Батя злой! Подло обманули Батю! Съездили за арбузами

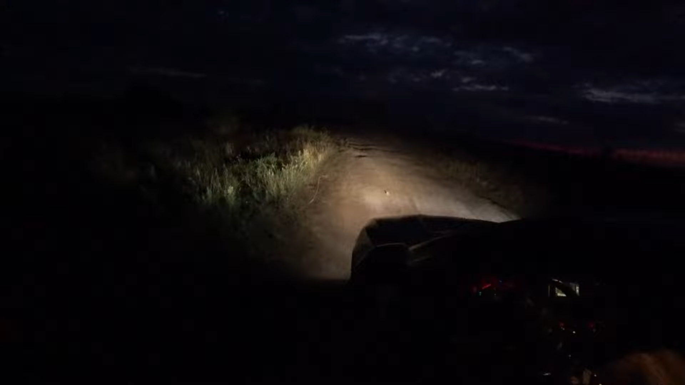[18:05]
Короче, едем, и птица даже не отходит. Может, ее фарами слепим? Что это вообще за птица такая?